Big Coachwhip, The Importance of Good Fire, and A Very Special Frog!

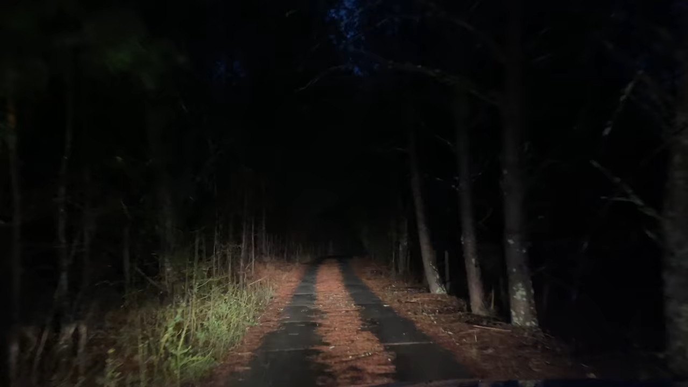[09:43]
gonna go for a quick drive and see if i can see anything normally we just walk but i'm gonna go kind of out to an area that i don't really do much night cruising in the rain and just see what turns up hopefully we'll get a little bit of a different cast of characters than what we get here at the house so i'm gonna get out there and i will let you guys know what i see all right here's our